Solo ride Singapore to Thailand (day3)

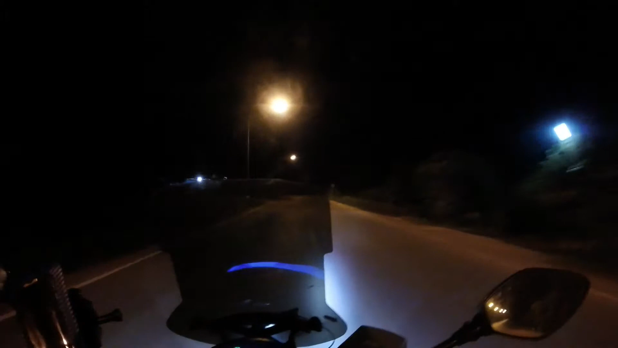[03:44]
I'm not sure how they can walk the streets here, man.